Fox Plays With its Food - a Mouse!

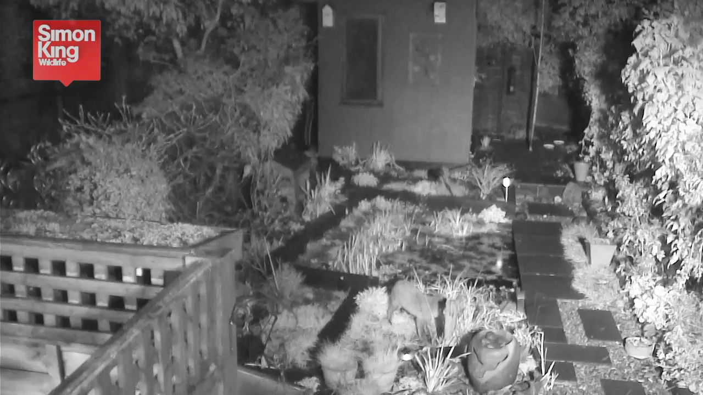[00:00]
Brunn, the young male fox, has caught a woodmouse in the garden. But look who's coming round the corner of the shed. It's Buster, his nephew. Now Buster lives up to his name. He's a beefy male fox and a bit of a bully. Bang! I love that mouse, thank you very much! And to be quite honest, Brunn hasn't got much say in it. A bit cheeky.
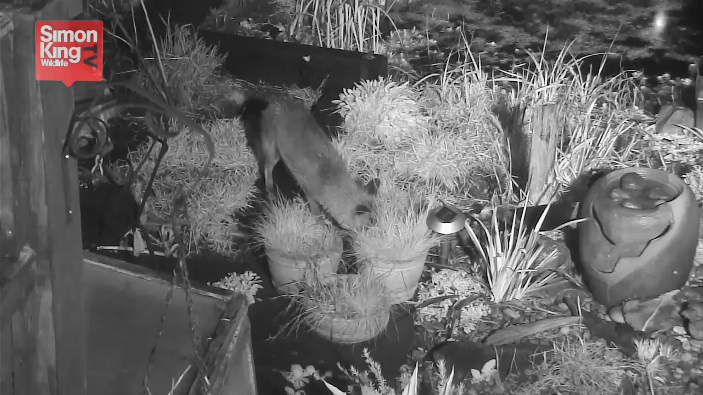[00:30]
All part of the balance of fox society here in the garden.
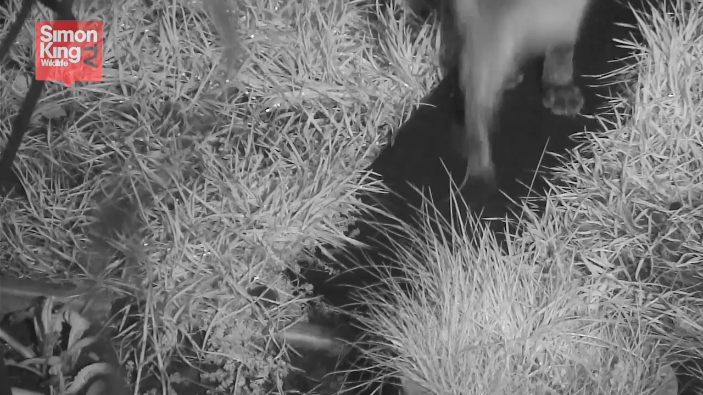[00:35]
And despite getting the meal, Buster spends an awfully long time playing with his food.
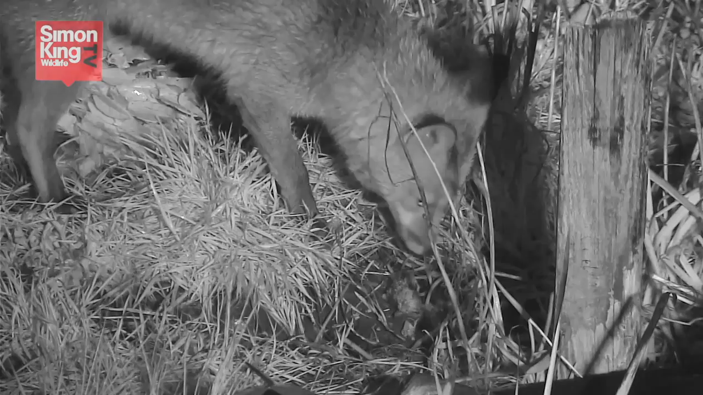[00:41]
The mouse is dead. This isn't the fox being malicious in any way. It is very much a part of honing hunting skills. Even when they're fully mature, just like a cat in domesticity, they can spend quite a lot of time playing with their food before they finally decide to chew it up and swallow it down.
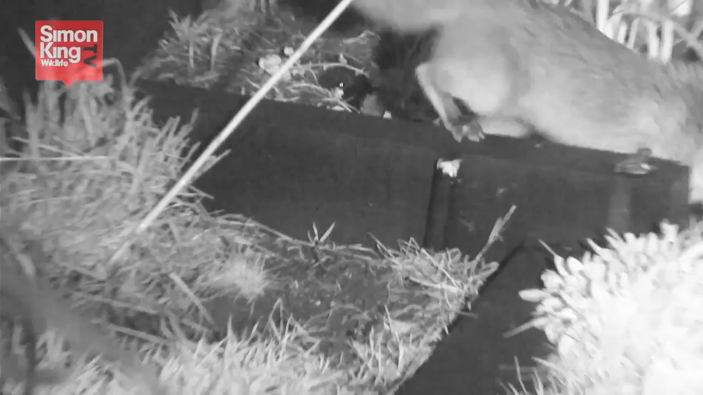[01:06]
And as for Brunn, the nephew, well, he just watches from the safety of the hedge. Not much he can do really, other than go off and find himself another mouse.
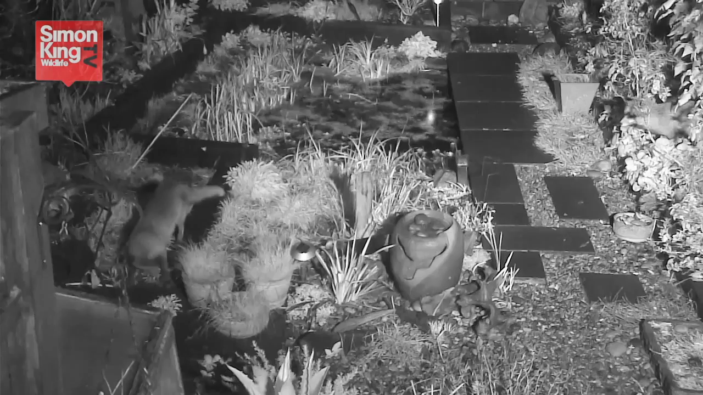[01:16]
Not much he can do really, other than go off when he's got a little smug.